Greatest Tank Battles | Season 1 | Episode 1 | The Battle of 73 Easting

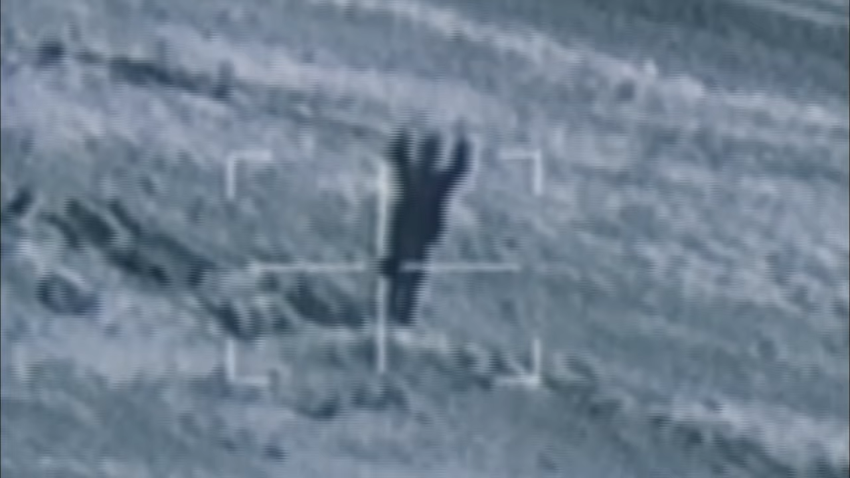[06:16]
We had some reconnaissance units we ran into, but after a couple of shots at us, they would give up.